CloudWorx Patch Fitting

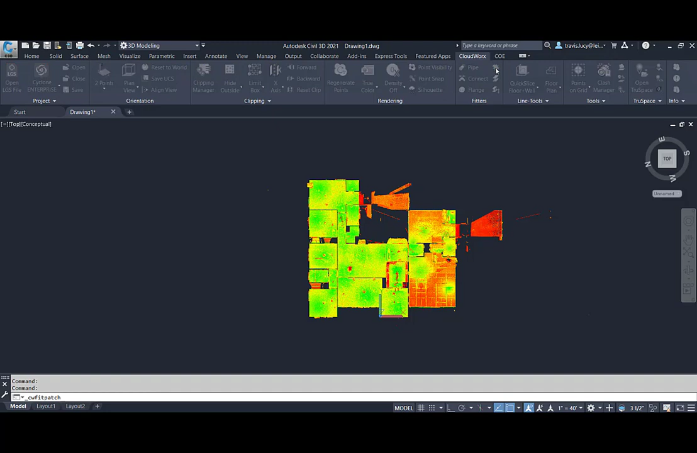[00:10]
in this video we're going to learn about patch fitting the cloudworks fit patch tool will create a flat plane patch and these patches are typically used for walls
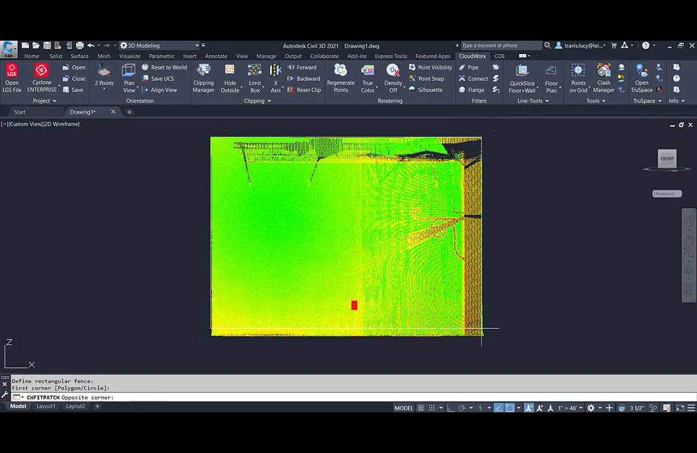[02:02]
it appear as a white polyline you also notice the standard deviation reported in the command line we can view this as a solid simply by changing the view in AutoCAD